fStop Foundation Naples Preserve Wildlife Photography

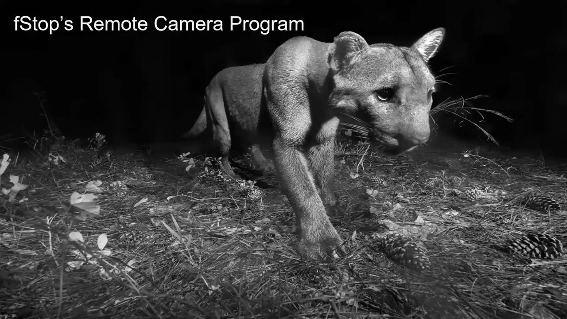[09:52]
florida a little bit so what are the kind of projects that we're working on here working on our own puma conchalora the florida panther it's not just about the florida panther because it is also about all the other species that live in its habitat and us too and so this is one of our earlier uh photographs that uh were taken by our cameras when we started back in 2016. right now we have over 140 cameras in south florida and that's starting out from the east west portion of i-75 and going all the way north to orlando uh so
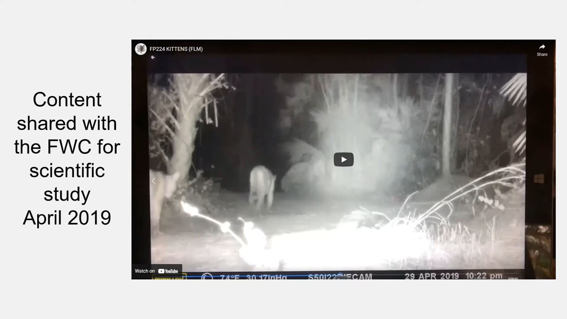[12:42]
it show up around the 2017 2018 time frame because of other programs that have trail cameras in natural spaces out here in south florida and saw that what looked like um some difficulty with walking so let's see if you can see that at the end this is imagery from april of 2019 so if you just watch closely at
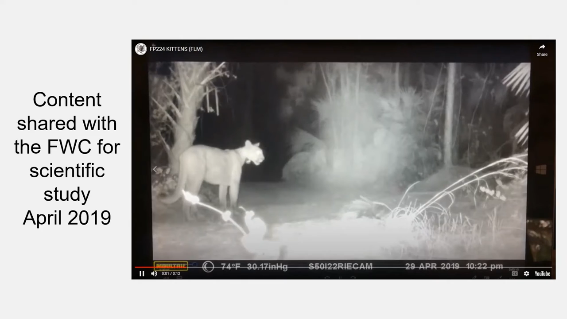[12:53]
the second um panther that's going to walk behind mom that's mom in the front and her uh number is fp224 since he kind of had a little wiggle in it a little wobbly there so
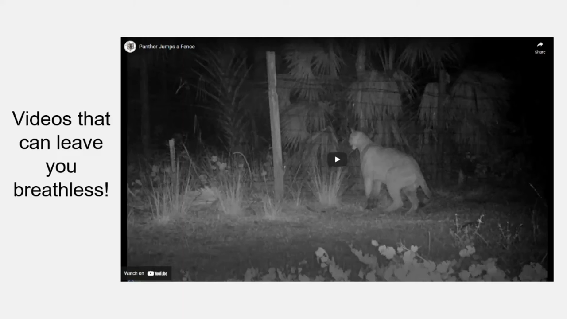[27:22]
so while you're checking this video back out of this talk today you can find all of the videos i've showed you on our channel as well so and if you want to know how to find that after the talk let's just let me know i'll help you find that so we get those kind of images where we've got our panther kittens calling for their moms and then we get to see fun things things that we already know about these cats um but then we actually get to see it live and in person noise there's no sound for this one i should say
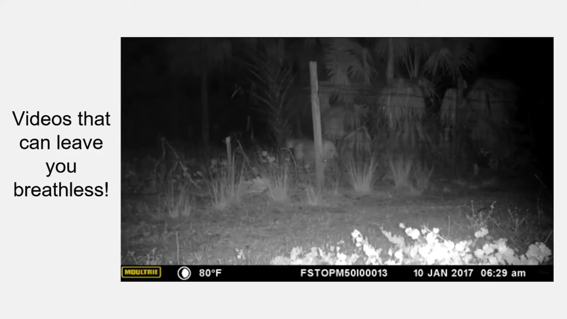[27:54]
now that's probably about a five to six foot fence they can jump about 15 feet um from a sitting position so this isn't unusual apparently it didn't want to have to deal with going over the fence it was just like i'm just hop over here and it's super quiet right they gotta be